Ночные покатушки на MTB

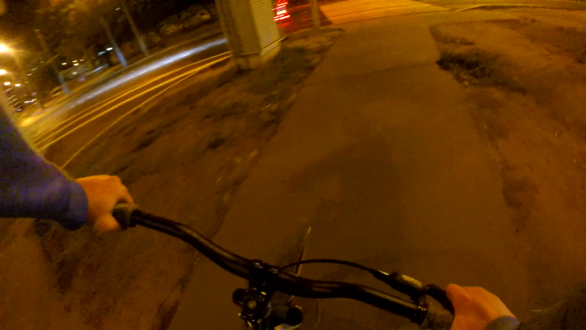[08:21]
О, господи. Сейчас жду, пока машины все проедут. И едем.